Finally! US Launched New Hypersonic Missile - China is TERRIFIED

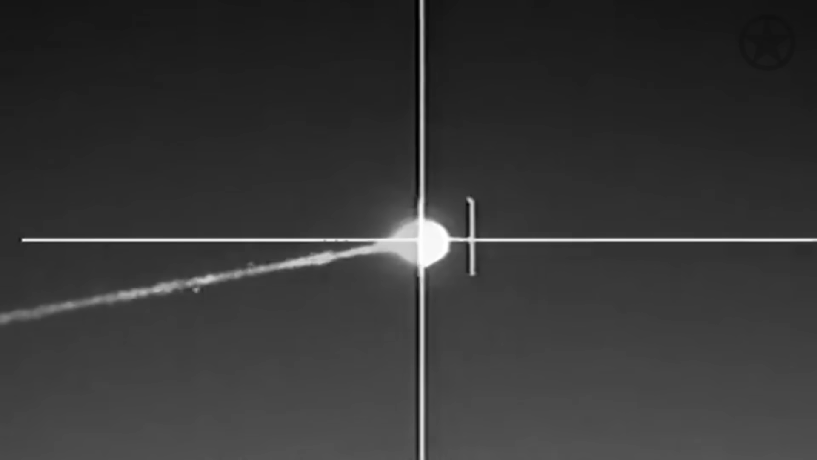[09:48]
special satellites called hypersonic ballistic and tracking sensors can detect the heat signatures from this launch.
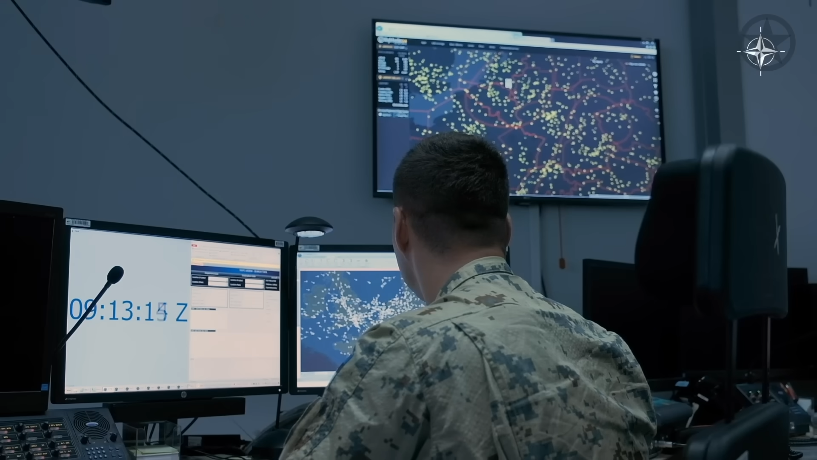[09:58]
to configure the data into usable targeting information and consolidate it with other sensors.